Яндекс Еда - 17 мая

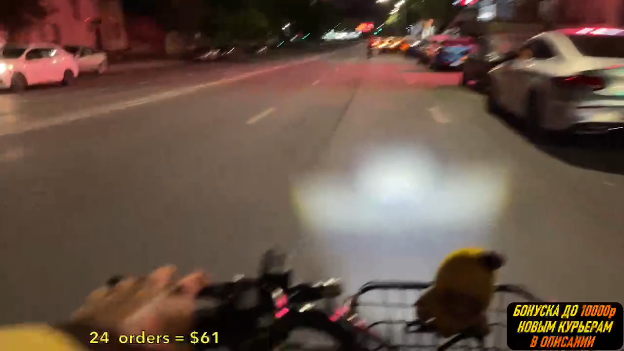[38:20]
Сейчас же лады дорогие. Блин, там красный будет уже. Не успеваю, сучка в течке. Ну ладно, постоянно на красный. Вон, в те дома, видите, горят желтым сверху, оранжевым.
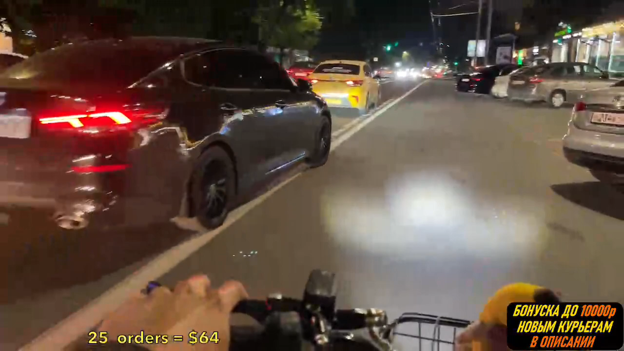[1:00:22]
О, сейчас тип чуть не зацепил машину, я в ахуе. И я чуть не зацепил машину, я в ахуе. Так, начался экшен. Вечером всегда... Бля, куда они все едут, уже поздно. Стоп, а 9 часов, почему пробка в городе? Вы чё? Да, есть, конечно.
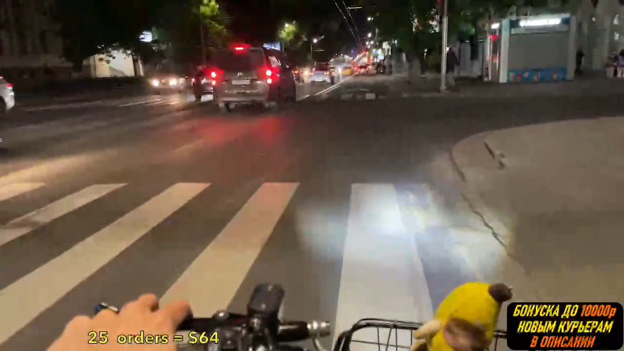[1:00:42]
А куда ж без стопа? О, курьер поехал на ладе. Я одного не пойму. Откуда такой поток машин в 9 вечера? Они что?
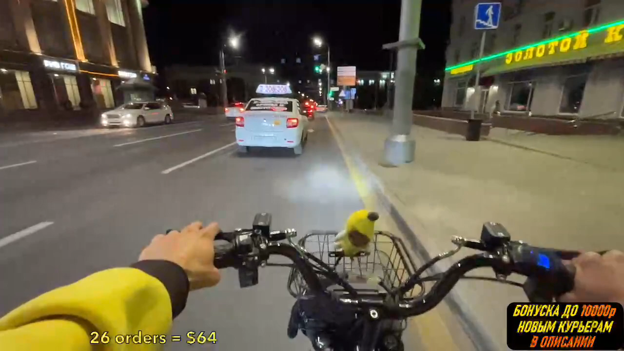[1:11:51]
Сейчас 3 палочки, да, да. Под нагрузкой иногда 2. Так, вот думаю, как лучше поехать. Дальше или тут повернуть?
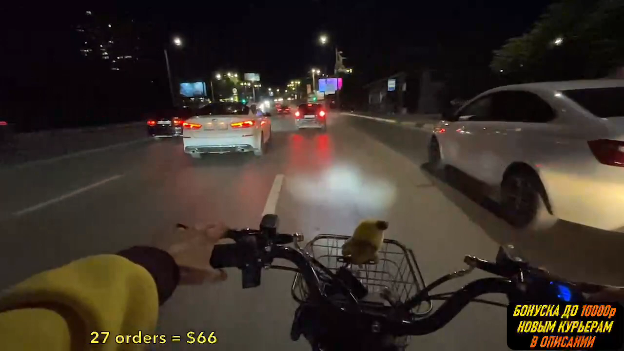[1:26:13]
Блин, страшно. Я думал, меня остановят сейчас. Страшно. Да какой спецом? Там просто мимо не проедешь, можно зацепить кого-нибудь. Я побоялся. Блин, я не перестроюсь, да? Сколько секунд? 30 секунд, ладно, подождем.
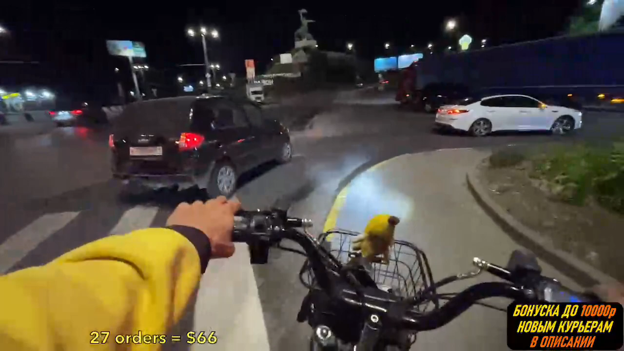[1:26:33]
Да я боюсь что-то вперед ехать, страшно.
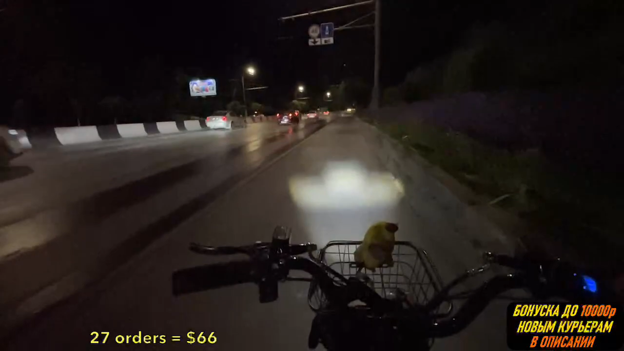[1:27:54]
Ой, как холодно тут, трэш. Поливали, видать, и очень холодно. Ой, бля, как холодно. Аж яички мерзнут реально от ветра. Блин, приходится очень медленно ехать. Я боюсь, что мне батарейки не хватит до дому. Не буду торопиться сильно. Да, я в итоге домой приеду в 11 часов ночи, блядь. Да похуй, нормально. Оно того стоило. 10 долларов на дороге не валяются.
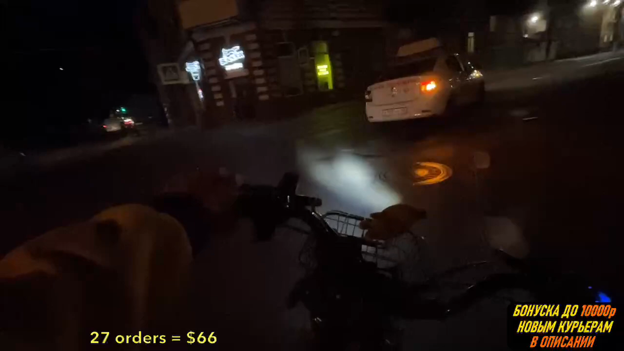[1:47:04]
Красава, красава, брат. Правильно, читай книжки. Это имба. Просвещайся, это важная тема на самом деле. Бля, тут освещение какое красивое, вот здесь прям так приятно. Ой. Страшно, очень страшно. А это завод слева, хлебозавод. Хлеб пекут парни. А могли бы по моей ревке работать, правильно?